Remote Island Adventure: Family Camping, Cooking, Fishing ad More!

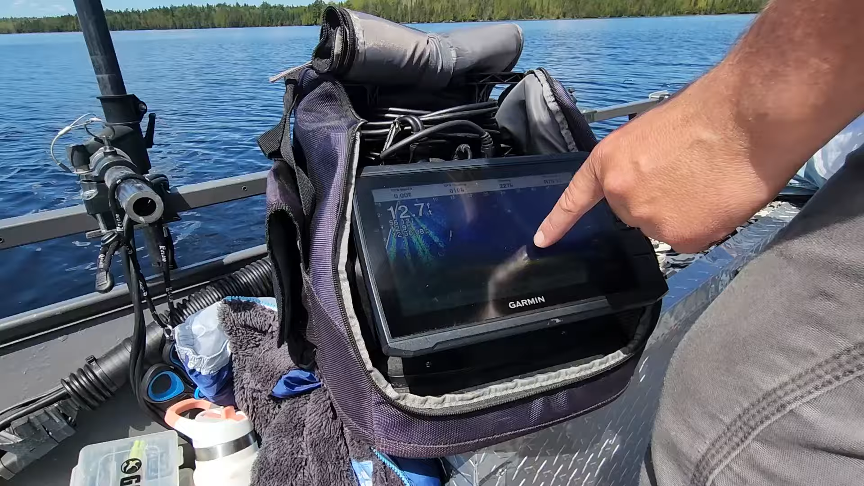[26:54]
We got minnow or bobber sets right there, and they keep moving back and forth through here. Let's see if I can show you.